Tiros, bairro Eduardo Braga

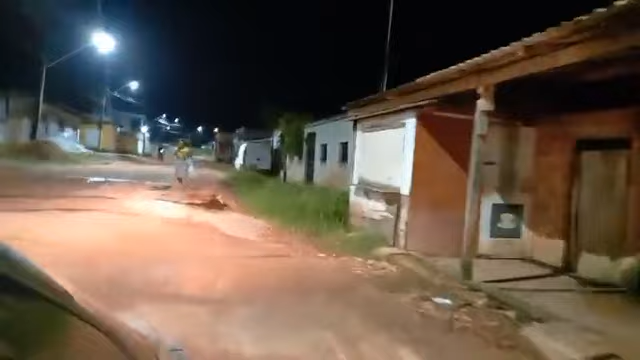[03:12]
Eu nunca acerto o nome da Avenida José Trados. Horas eu falo Trados, horas eu falo Tadros. E não sei direito como é. Eu sei que é alguma coisa com Tadros ou Trados. Eduardo Braga à vista já, bairro Eduardo Braga. Né? E a gente vai chegando aqui para acompanhar, né, a informação que houve disparos de arma de fogo.
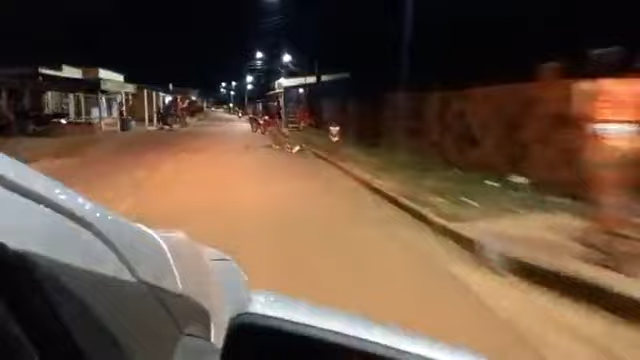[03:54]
Mais à frente? Olha, mais à frente. Eita, tem um pessoal ali, ó. Tem muita gente aqui, ó. Tem muita gente aqui. Será que alvejaram alguém, gente? Gente correndo para lá, ó. Bastante pessoas correndo pra cá, ó.